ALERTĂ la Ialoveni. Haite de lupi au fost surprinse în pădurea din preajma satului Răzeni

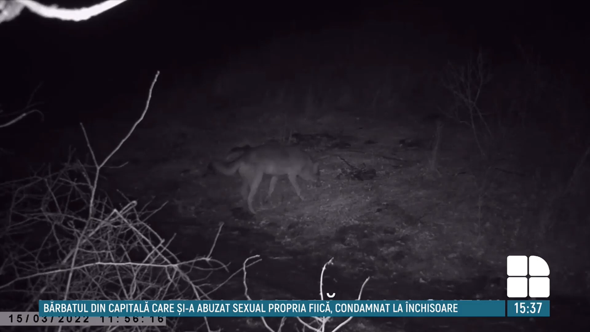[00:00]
Haidele de lupi au fost observate în pădurea din preajma satului Răzen din raionul Ialoveni. Despre asta a anunțat administrația întreprinderii Silvo Cinegetice,
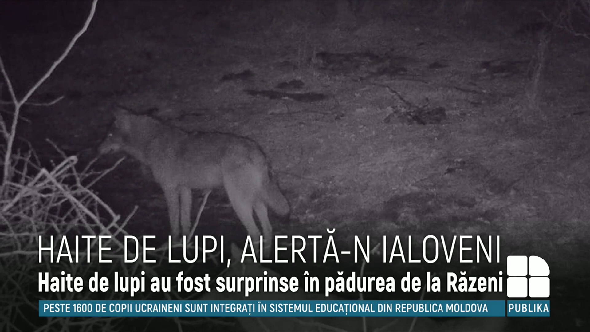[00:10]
care le cere localnicilor să-și țin animalele domestice închise în ocoale pe timp de noapte. Pădurarii confirmă că au fost surprinse câteva haide, formate din 3 și 5 lupi. Animalele sunt monitorizate, iar silvicultorii dau asigurări că lupii nu s-au apropiat prea mult de gospodările oamenilor.